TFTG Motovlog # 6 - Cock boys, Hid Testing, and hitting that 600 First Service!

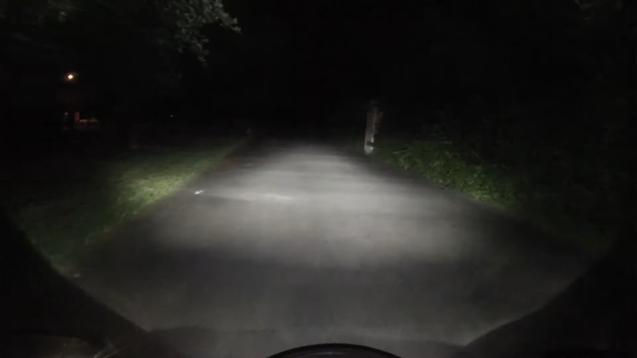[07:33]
Alright guys, so, I just want to stop here for a second. These are the HIDs. And as you can tell, look at that white light. Very bright. That is the low beam. And this is the high beam. And of course, it needs to come up to, they do take, like any HID, they do take a while to come up to full power. Because they do got to heat up a little bit.